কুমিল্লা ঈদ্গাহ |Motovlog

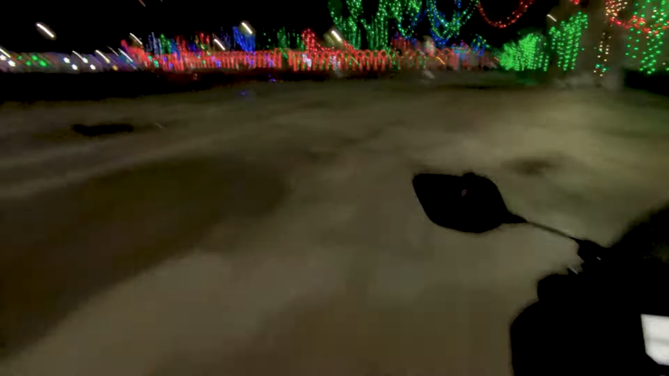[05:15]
পুরো ঈদগাহটা একটা চক্কর দেই, অনেক খালি, ঈদগাহ কখনো এভাবে দেখা যায় না, বিকজ অনেক মানুষজন থাকে। তো এখন পুরোটাই ফাঁকা,